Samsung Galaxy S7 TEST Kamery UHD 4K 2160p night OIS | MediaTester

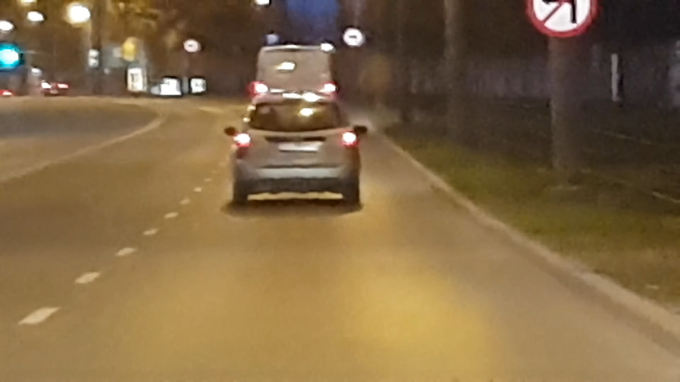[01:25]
O, jeszcze chwila. Dobra, mamy 60. I zobaczcie teraz to, ja troszeczkę przesunę w lewo kamerę, żebyście widzieli. Ok, zobaczcie sobie teraz to, że jadę, a obraz jest po prostu płynny. Obraz można powiedzieć, że tak pływa w czasie jazdy. Co to daje? Daje nam to oczywiście jasną informację, że optyczna stabilizacja obrazu.
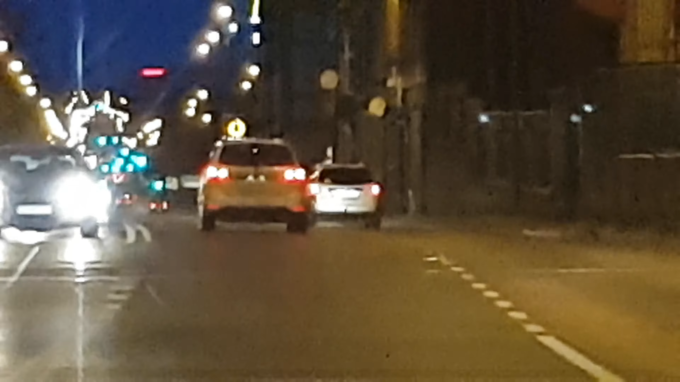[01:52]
O, teraz będę przejeżdżał przez tory, tak więc zauważcie, jak to będzie wyglądać, o.
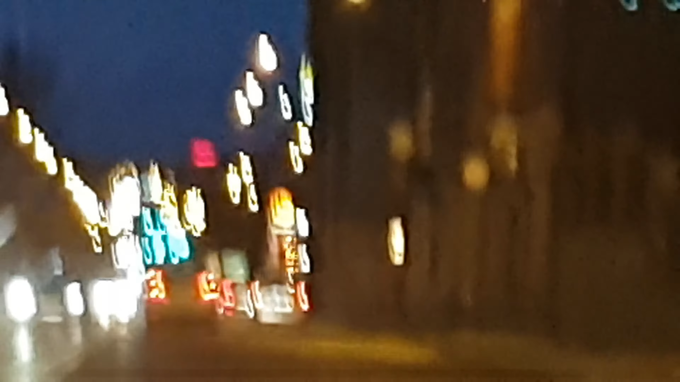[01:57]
Zauważcie, że przejeżdżając przez tory obraz tak oczywiście skakał,